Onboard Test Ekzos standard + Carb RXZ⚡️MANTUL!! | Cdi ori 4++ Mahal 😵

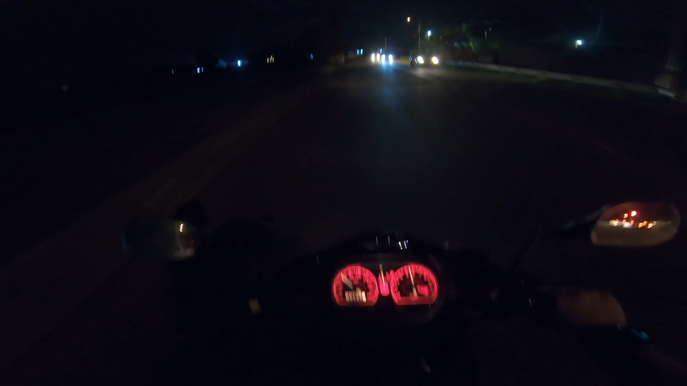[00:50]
Assalamualaikum guys, apa khabar semua? Semua dalam kedai Asia-Asia selalu. Okey, bye. Lagi ringan. Oh, gelap. Apa tak nampak pun. Sorry. Saja test clock malam. So, sekarang ni saya on the way ke Bertam ya, ni.
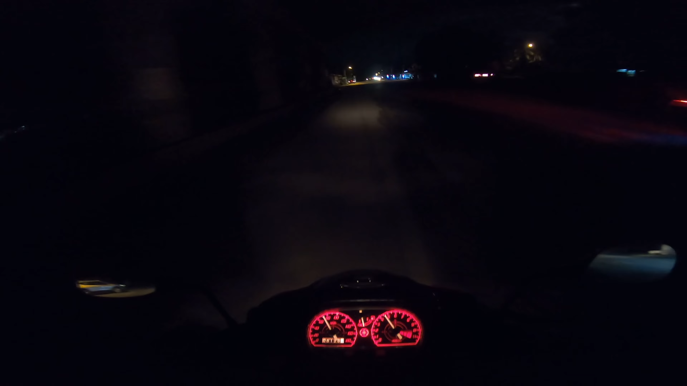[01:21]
Malam ni ada lepak-lepak Zat dengan rest squad. Nampak? Masuk dia top. Smooth. Elok je. Alright. So, video semalam pun buat tengok pelang kan. Pelang okey. So, semua okey. So, saya bagi saya okey lah. Oh, ringan. Ringan elok. Lepas tu kalau apa dengar bunyi. Saya apa dengar bunyi angin lah. Sebab saya buka visor ni. Visor gelap kan. Saya letak visor lah. Saya tengok. Haa, boleh.
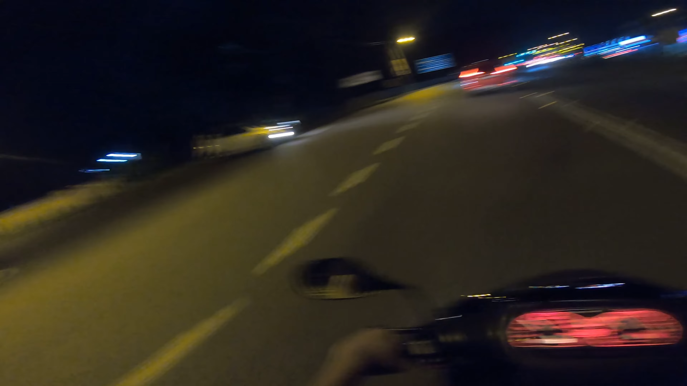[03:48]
Kita nak kata memang salah dia buat tu, tapi itulah ajal maut kita tahu kan. Tapi kalau hampa ni yang right ke ataupun yang suka test malam minggu ke, berhati-hati lah eh. Jangan ikut nafsu sangat lah. Nak fly pun agak-agak lah. Jangan ikut nafsu sangat. Tanpa kawasan-kawasan macam tu, kita pun dah biasa dengar kan. Okey lah. So malam ni saja running motor. Saya pun minyak pun dah merah tu. Allah. Tapi isi minyak tu kita isikan Caltex dekat Bertam lah.